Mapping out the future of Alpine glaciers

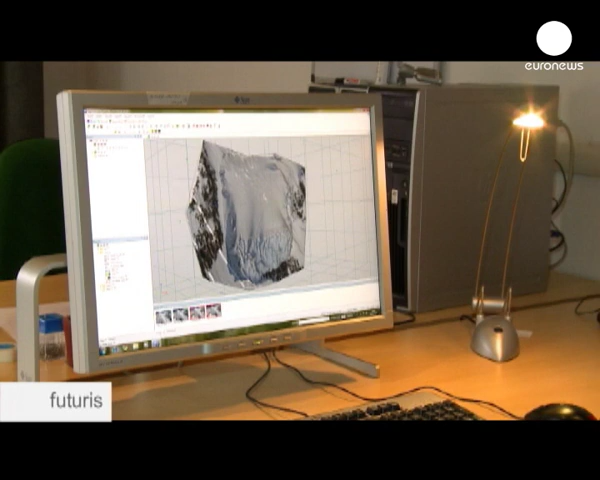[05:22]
We took several pictures of the hanging glacier from different angles from a helicopter.
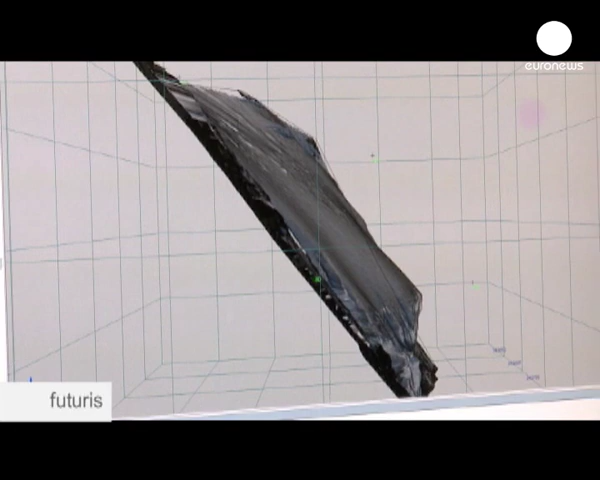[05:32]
And then reconstructed the three-dimensional structure of this object.
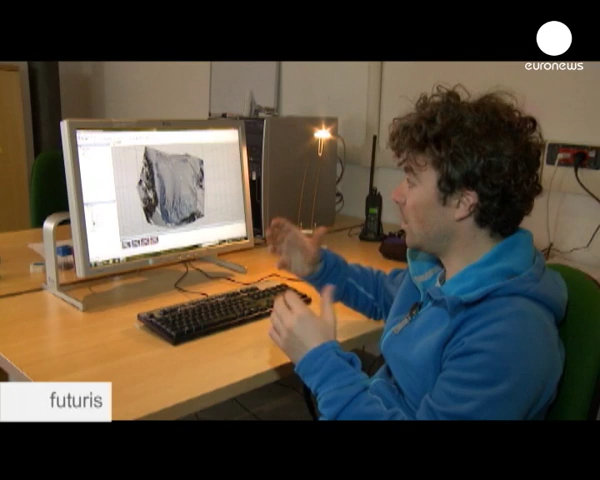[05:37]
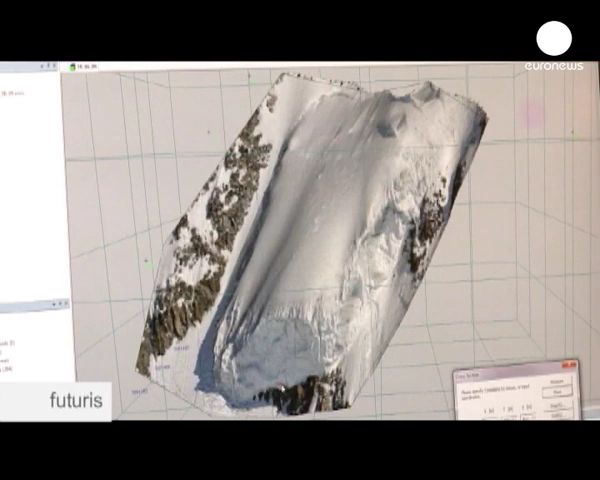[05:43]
As a result, all the measurements and dissections are taken quickly and accurately with a simple click of the mouse button.